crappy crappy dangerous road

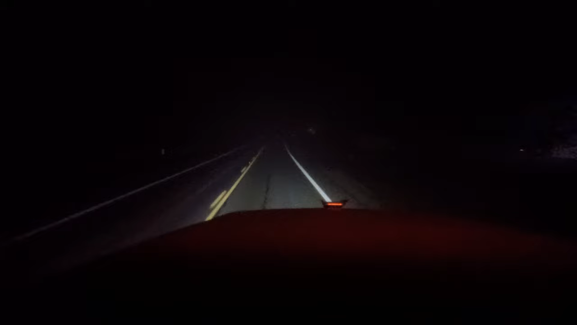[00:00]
it's bad i mean the camera ain't doing injustice i swear it is maybe i should drive looking through the camera i mean it is bad foggy man i wish i could see as good as you can through the camera it's super foggy